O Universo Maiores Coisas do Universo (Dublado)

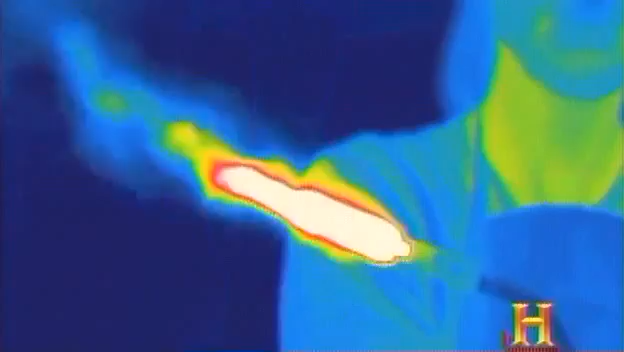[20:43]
mas no infravermelho vemos que o calor do maçarico se estende muito mais longe.